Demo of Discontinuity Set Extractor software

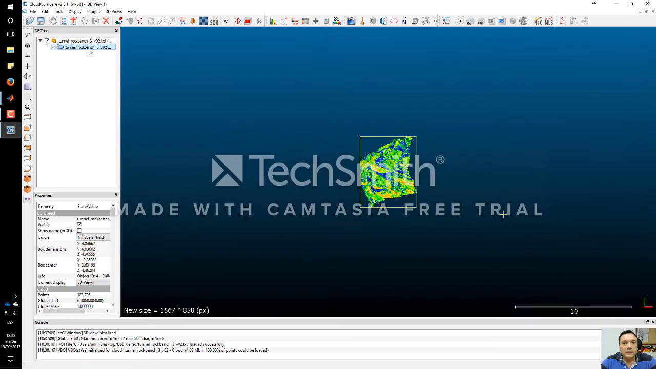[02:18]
We accept it and then we can visualize what we are going to analyze.
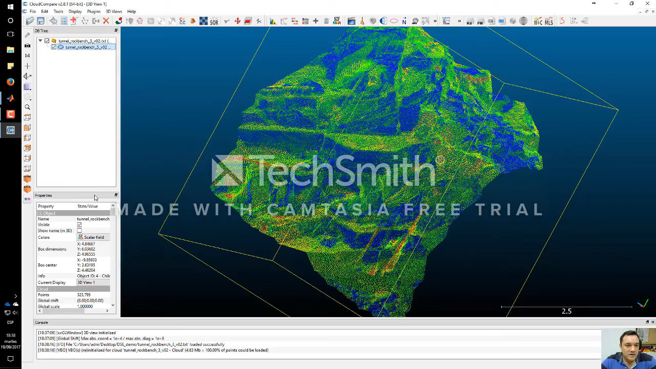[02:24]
In this case, I am going to select the gray to increase the set point.
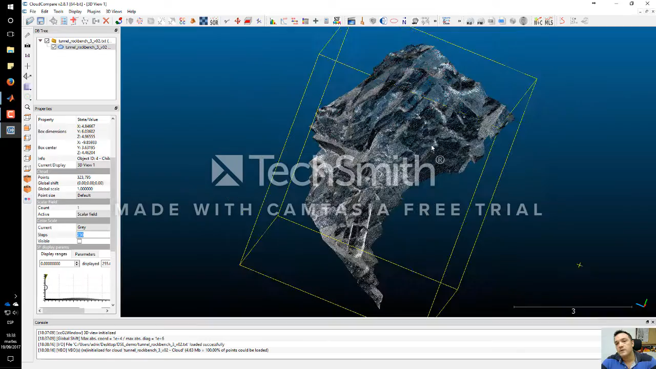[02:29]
And this is a section, a sector of a tunnel.
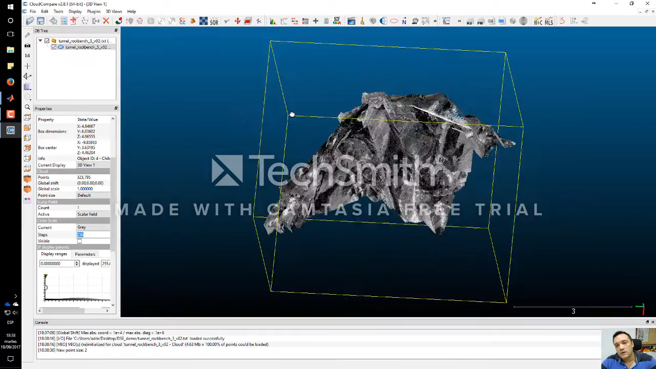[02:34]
And we can see different discontinuity sets
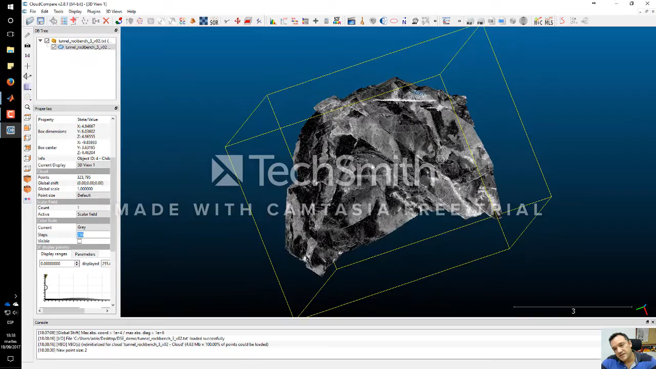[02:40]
as we are moving this and rotating this point cloud.
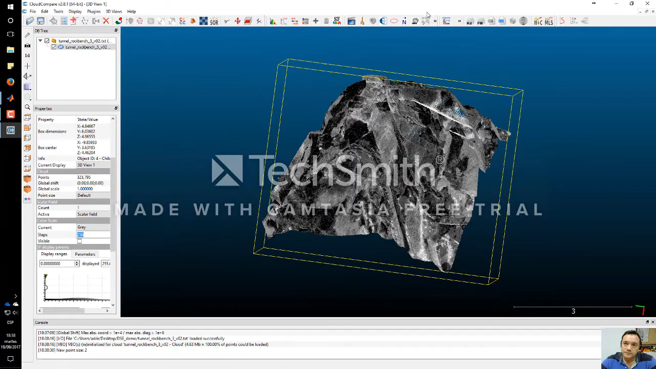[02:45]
So, I am going to load this point cloud with a discontinuity set destructor.
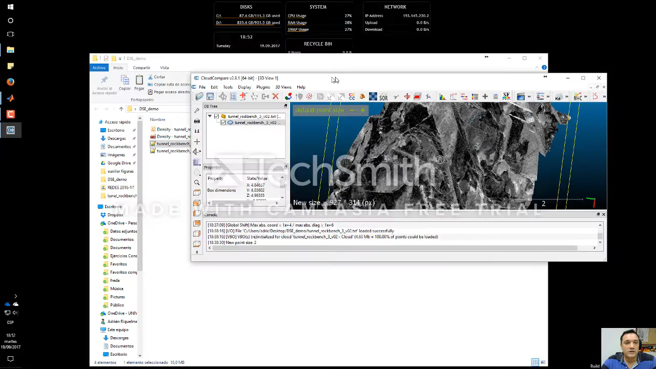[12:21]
So, the only thing that I have to do is to drag and drop it here.
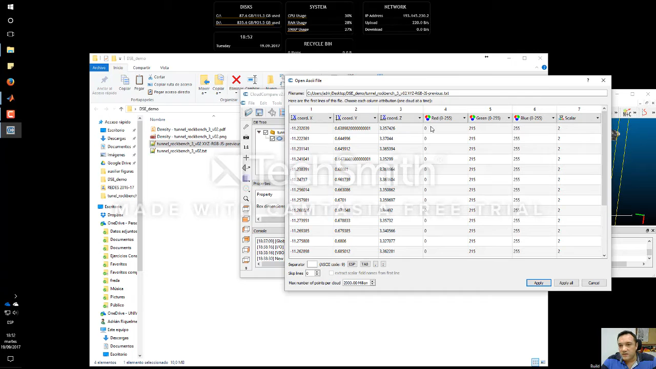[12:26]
X, Y, Z, red, green, blue, and a scalar. This is ok. Ok, I can maximize.
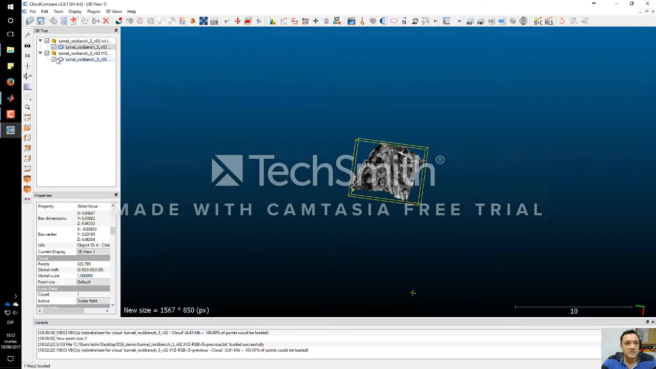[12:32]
And move it here. Remove this.
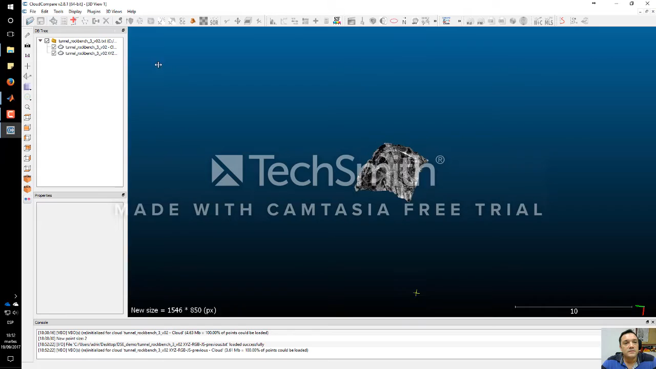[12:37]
Toggle. Open.
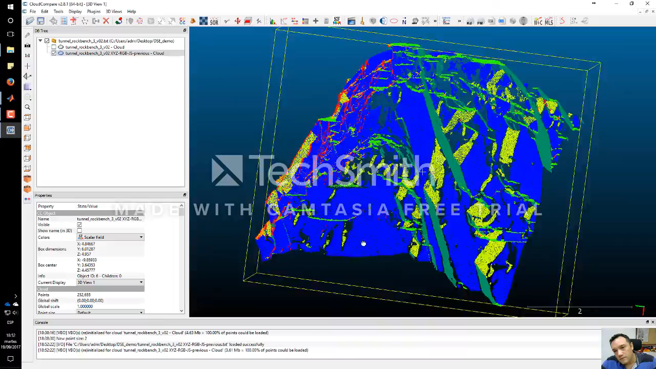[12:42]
And now, this is the preliminary result of this classified point cloud. Ok. I am going to activate the color bar just to visualize.
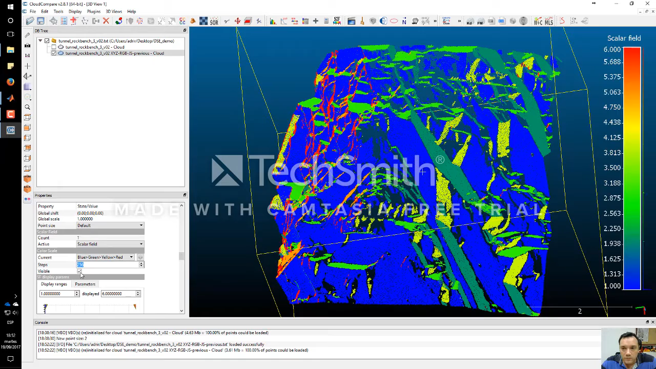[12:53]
So, the blue is the first continuity set. The dark green is the second one. You can see here.
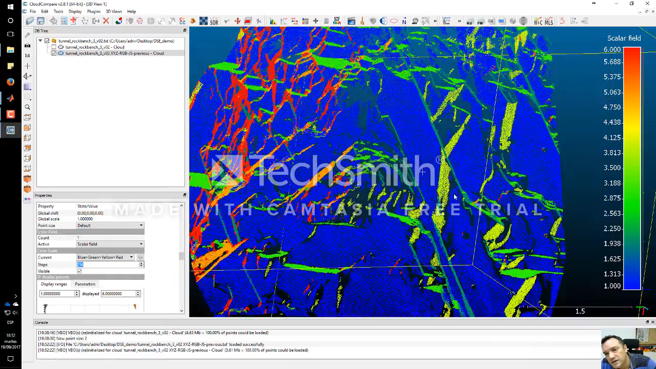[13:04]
Ok. Light green is the third one. Yellow is the fourth.
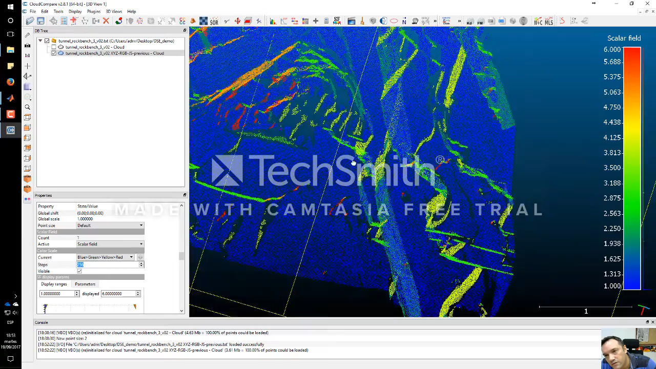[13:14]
And the red is the fifth. Ok.
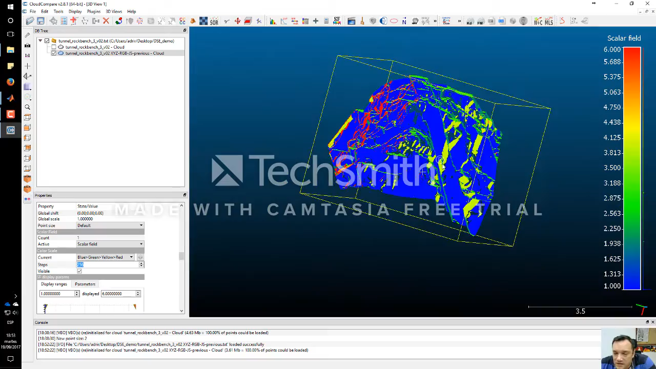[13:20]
So, just see that rotating this point cloud,
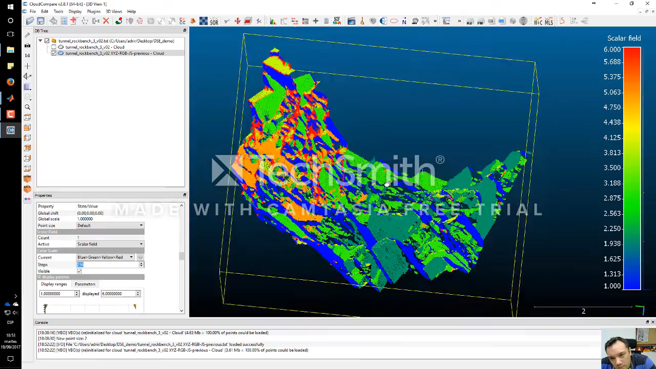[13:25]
you can see that all the points which have the same color are members of a planar surface and
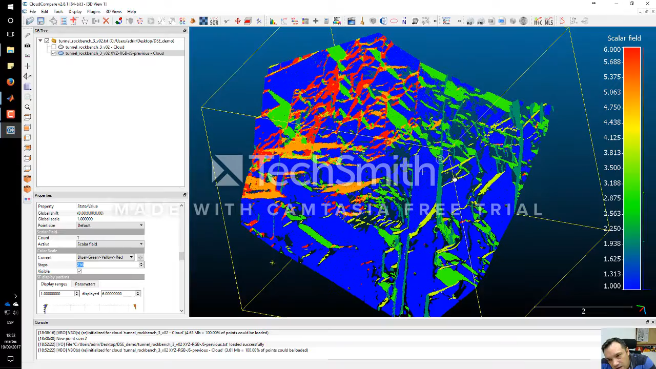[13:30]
all of them are almost parallel. So, these are the discontinuity sets. So, if we accept this,
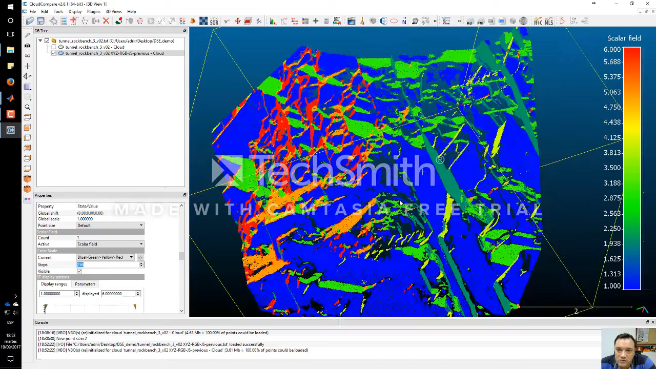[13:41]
now we can do another step, which is very interesting. Now, see this point cloud and let's extract the first discontinuity set, which are the blue ones. So, I can see that all the points with the scalar field number one are members of the first discontinuity set.
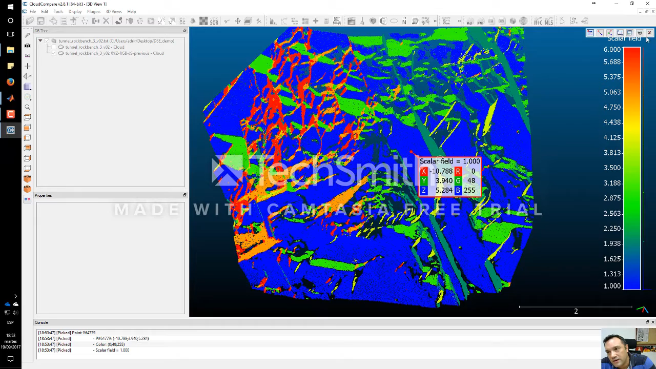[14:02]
Now, I select this and I can extract the points with the scalar one export. You see? And now, I just have the points of the first discontinuity set. But now, we can do another more step, which is to make a cluster analysis.